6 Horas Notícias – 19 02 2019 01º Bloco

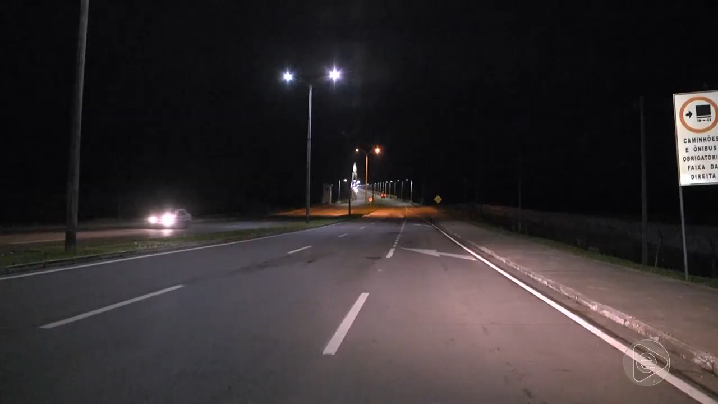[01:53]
Noite de segunda-feira, sete horas da noite, Ponte Rio Negro.
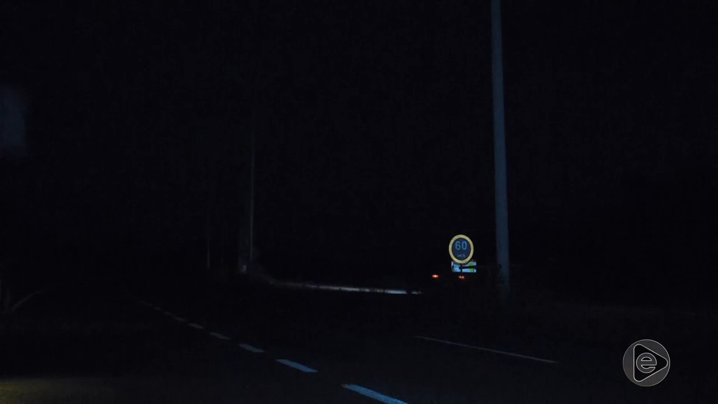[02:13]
O apagão mais uma vez atingiu Iranduba, Manacapuru e Novo Irão.